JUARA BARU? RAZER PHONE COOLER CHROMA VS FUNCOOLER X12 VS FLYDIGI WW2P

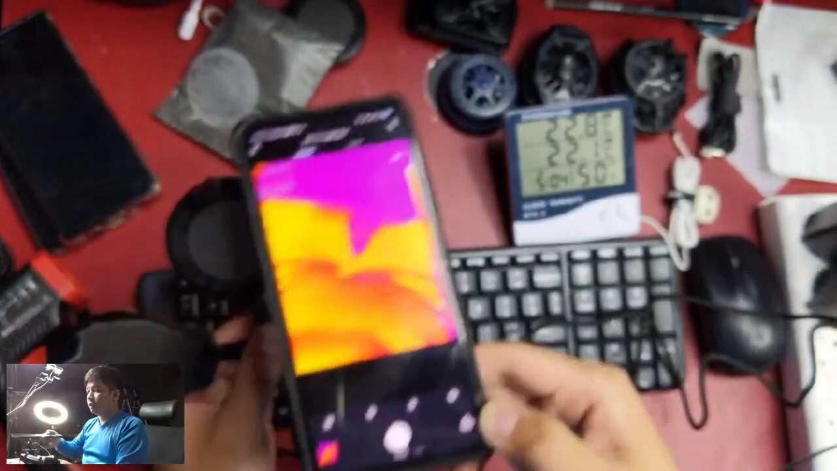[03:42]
Gua tadi ngelihat jamnya di 5.01.
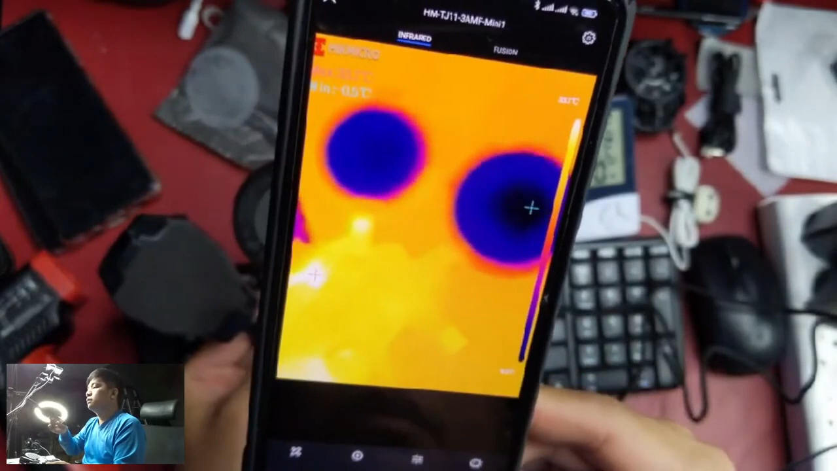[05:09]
Tuh kelihatan ya. Lebih hitam emang di sini, lebih hitam.
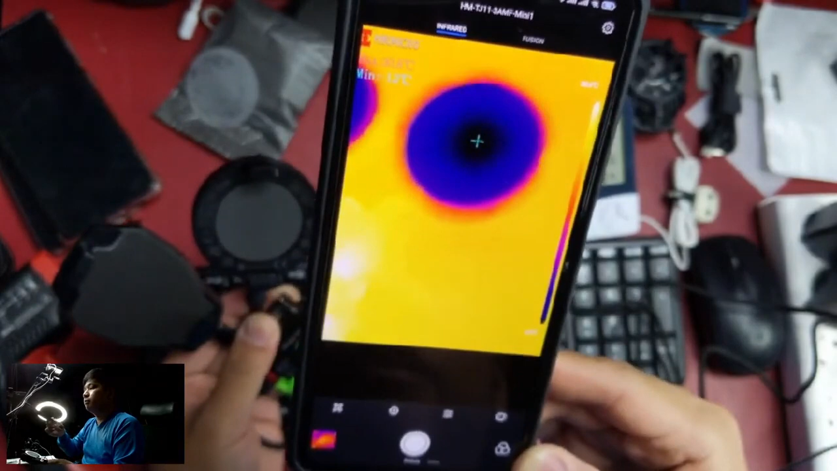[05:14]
Tapi yang di Razer ini rata.
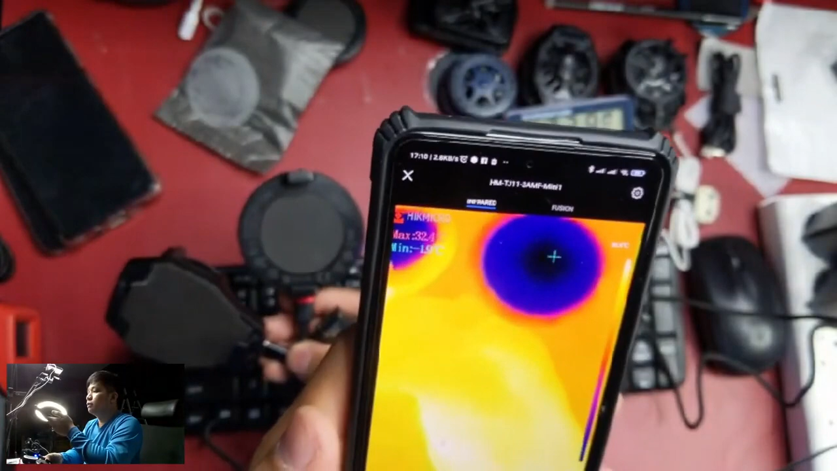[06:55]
Ini minus 2. Jadi tipis sebenarnya.
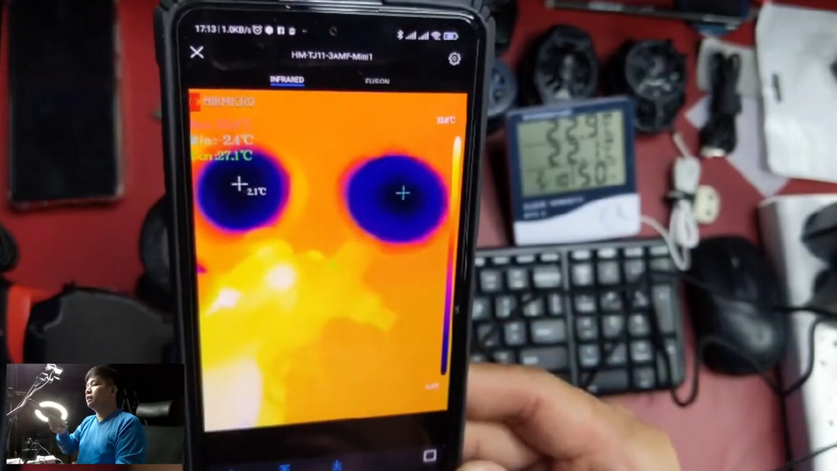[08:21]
Nah, ini sekarang malah lebih dingin Razer. Kelihatan ya di titik birunya ya. Dia ganti-gantian di Razer sama di X12. Wow.
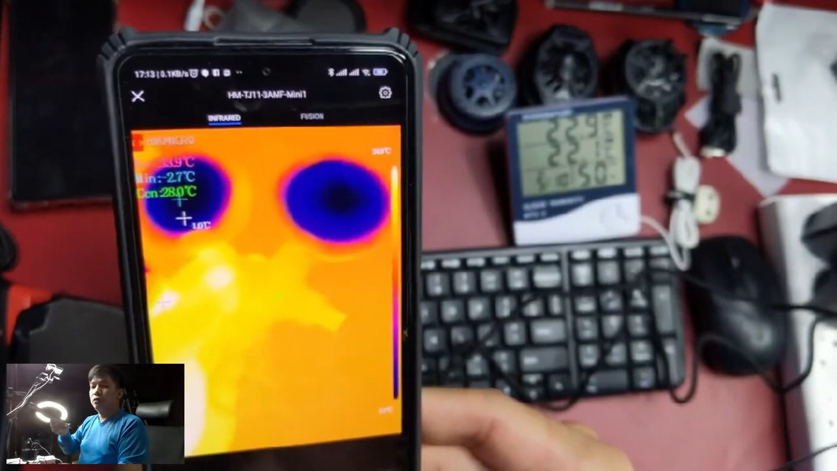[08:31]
1 jutanya nggak bohong sih. 1 jutanya nggak bohong.
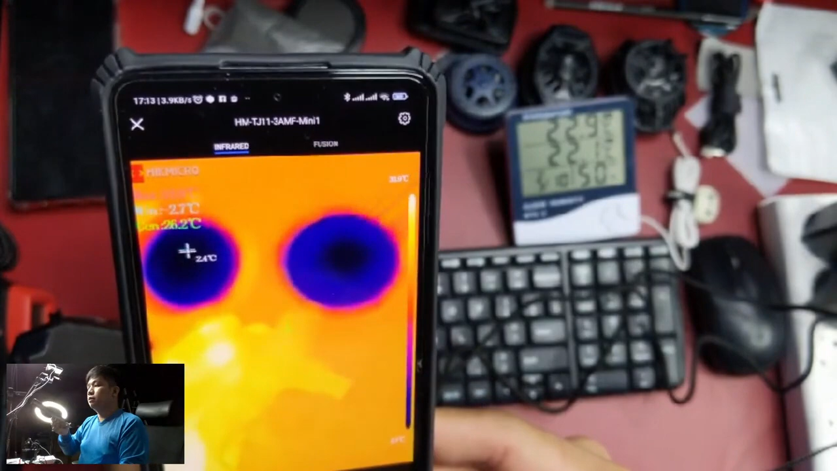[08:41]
Ini live ya. Belakangnya nggak ada apa-apa. Kosong. Jadi nggak ada yang nutupin.
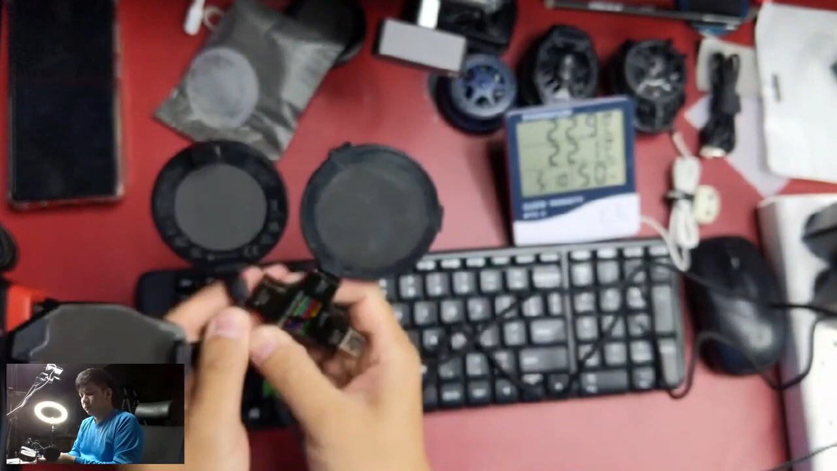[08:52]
Malah yang ini bagian bawah sini gue ketutupan di Razer. Ketutupan jari buat pegangan. Kalau yang ini nggak ada tutupan sama sekali.
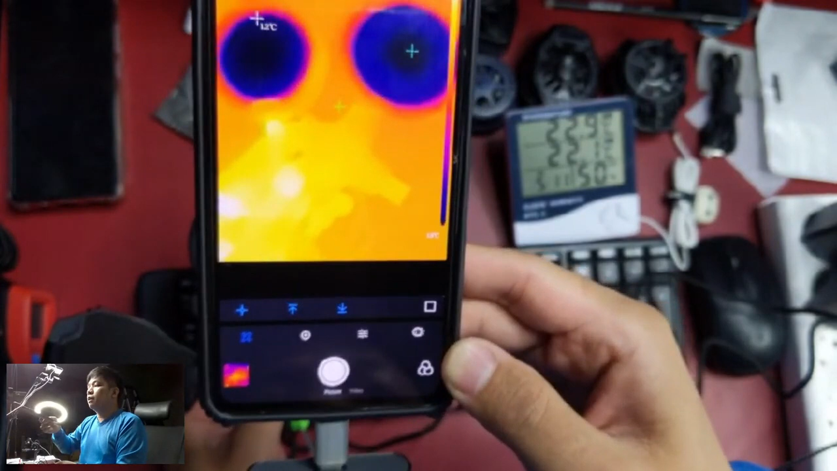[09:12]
Kalau begini sih imbang. Kanan kiri tuh, lihat. The bestnya jadi minus terdinginnya kadang di Razer, kadang di X12.
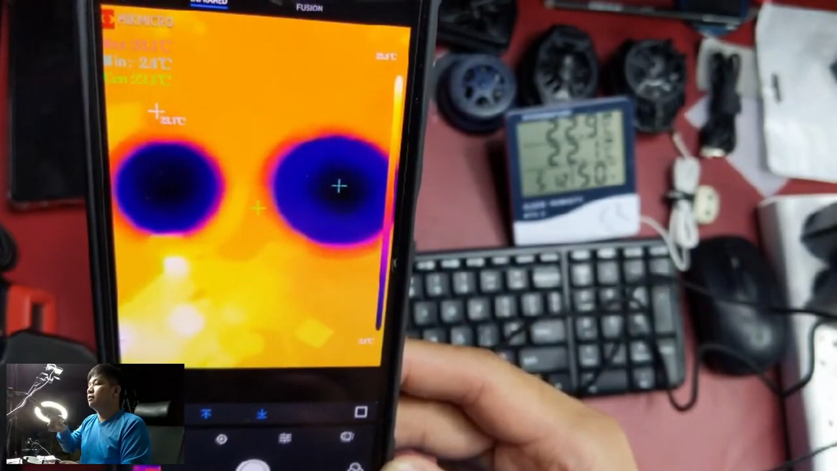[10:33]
Seimbang sama Razer. Ini seimbang sama Razer sekarang.
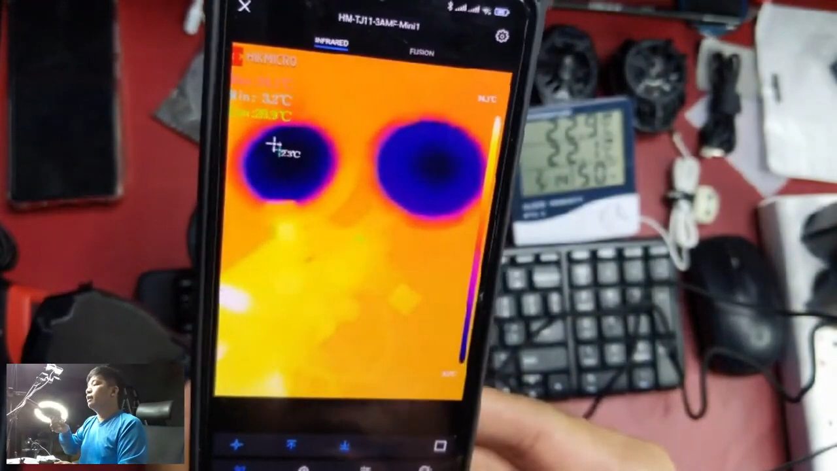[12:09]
Ini sekarang malah di Razer terus ya.
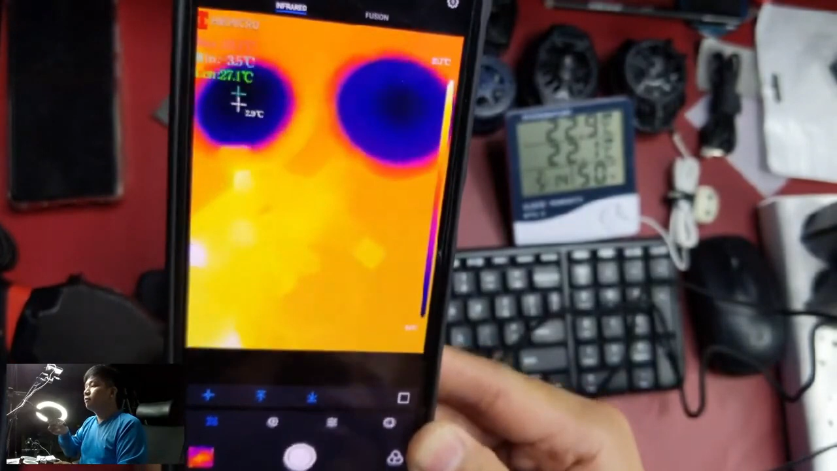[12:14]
Malah di Razer terus. X9-nya udah... X12-nya udah kalah.